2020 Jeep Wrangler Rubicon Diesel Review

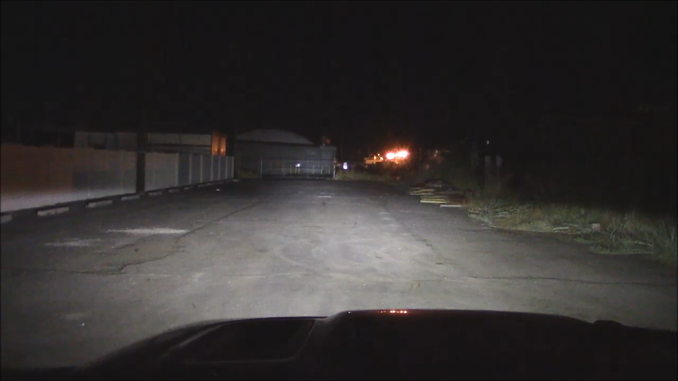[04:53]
Here we have the brights, only building 300 feet away. Certainly illuminates quite well. Low beam, bright, but only goes out about two-thirds of the way. Back country roads, you'll need the brights. Overall, pretty good headlights, though.